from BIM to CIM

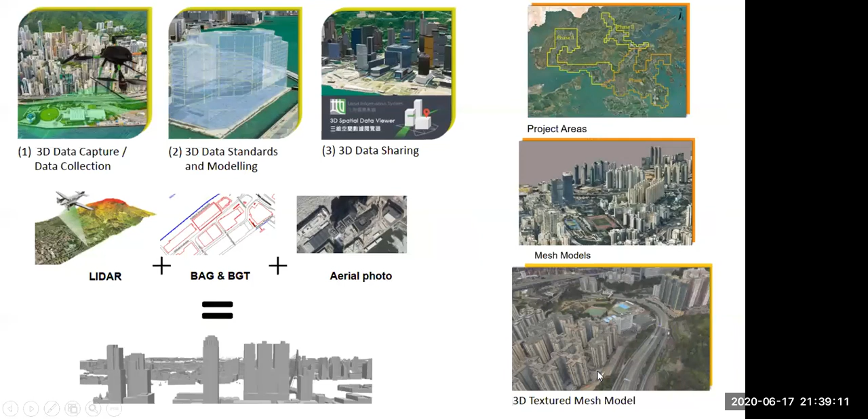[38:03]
مش فقط صور بل معلومات معلومات في كافة عناصر المدينة
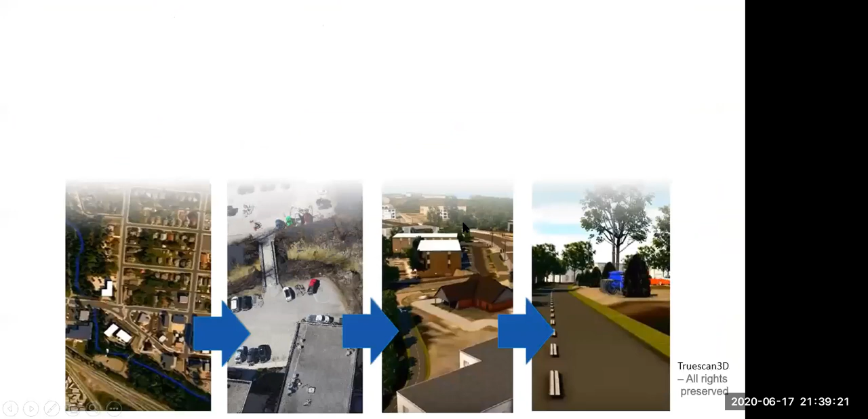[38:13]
من خلال عدة مراحل بتستخدم جي اس داتا والرياليتي كابتشور اللي هو وسائل كتير بتستخدم في زي الليزر سكانر بان انت تاخد بوينت كلاودز
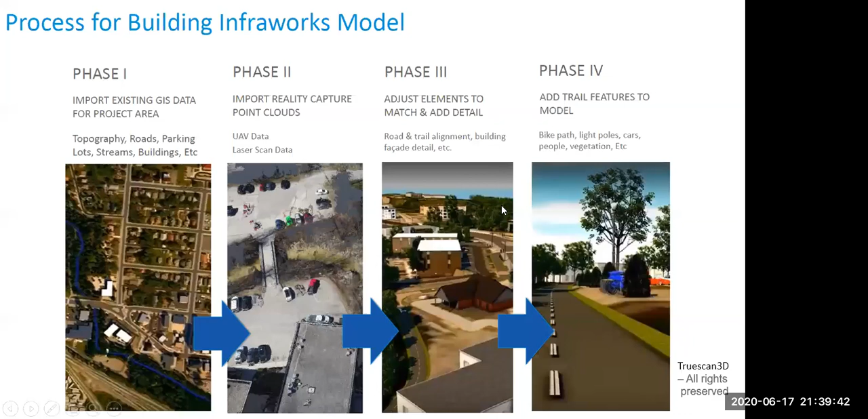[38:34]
للواقع الموجود ويتحول للسري دي بتستخدم كتيرة منها الدرونز والليزر سكانر والشكل
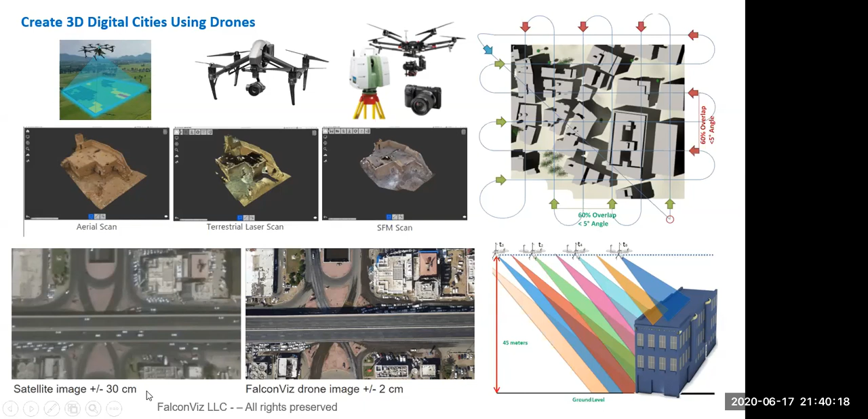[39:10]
دقة الدرونز بتوصل لي زاد 1.2 سنتي بينما الصور الأمر السماعي فيها الدقة لي 30 سنتي
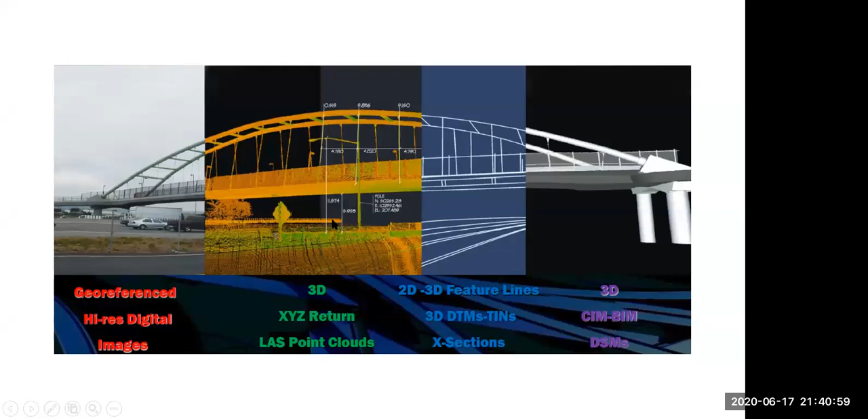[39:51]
ومش فقط أنا عندي شكله خلاص سري دي جميل لا أنا عندي عايز عارف معلومة عندي القوة والفكرة كلها في المعلومات المتضمنة جوة البيم السري